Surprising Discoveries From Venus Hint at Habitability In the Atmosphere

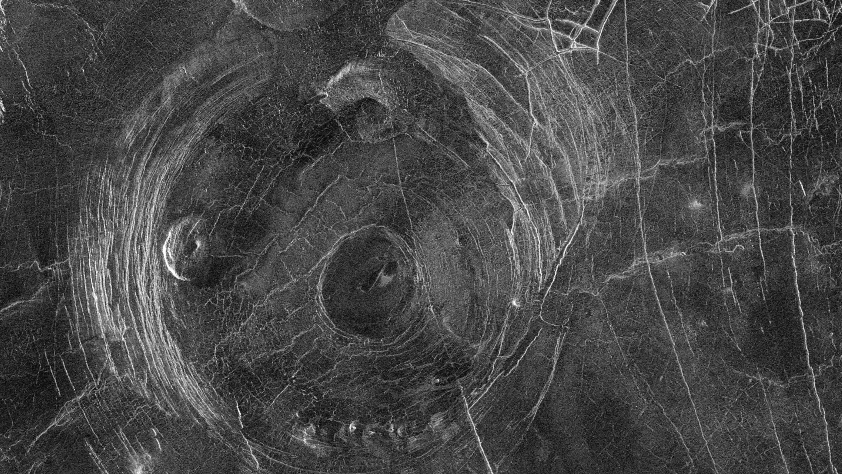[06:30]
And so by simulating the formation of these structures, researchers definitely confirm that this seems to align with active geological processes.